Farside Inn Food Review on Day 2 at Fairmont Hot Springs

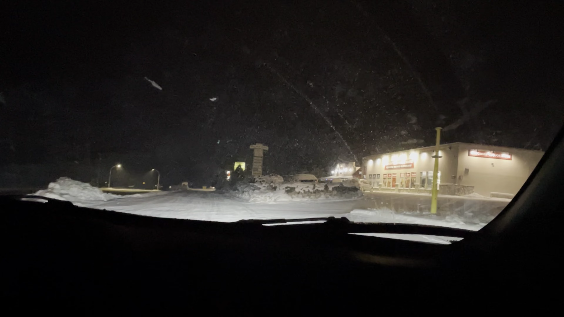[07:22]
Sold out na yung Japanese place. Fairmont Mountainside Market. Liquor. Oh, may liquor store pala dito. May liquor store pala dito. This is the village mall.